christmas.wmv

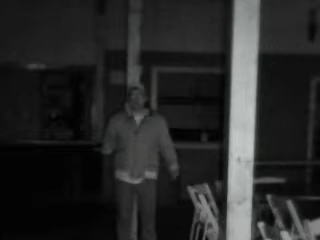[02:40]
Alright, now here it is with the light vision. I don't know how good it's going to be going to be able to get it back home, but if it works out good, then, you know, we'll give it a shot and figure out something cool with it.